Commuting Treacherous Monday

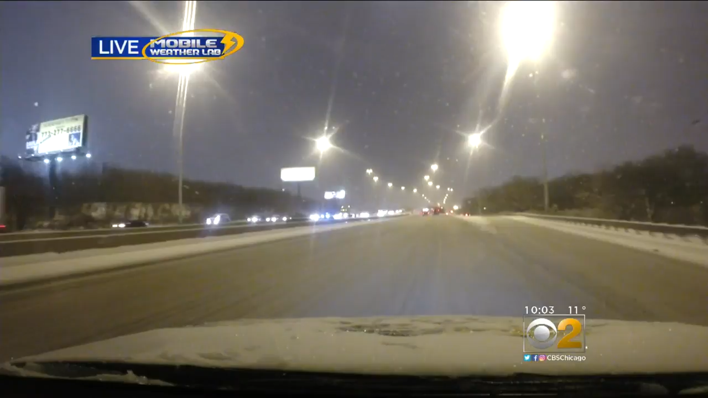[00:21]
Of course, IDOT has been out here with their plows, but it is a thick layer of snow that is on these roads. You can't really see your lane, and we just saw within the last five minutes as we've been driving, we saw a car spin out right in front of us. So just another reminder just to take it easy out on the roads. Chicago was born and raised.